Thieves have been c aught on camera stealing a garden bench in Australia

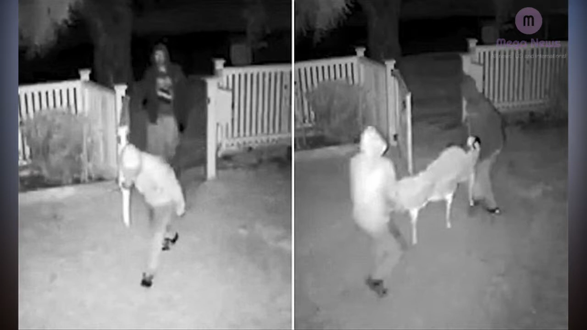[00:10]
A pair of thieves have been caught on camera stealing an old cast iron garden bench from a home. CCTV footage captured the pair carrying the heavy cast iron bench from a Melbourne property in the early Wednesday morning. The couple are seen waddling out the gate and across the road. Zoe, who lives at the property, said has been left devastated by the theft, the Herald Sun reported. The mother of two said it was the second time in recent weeks that her home has been a target of thieves.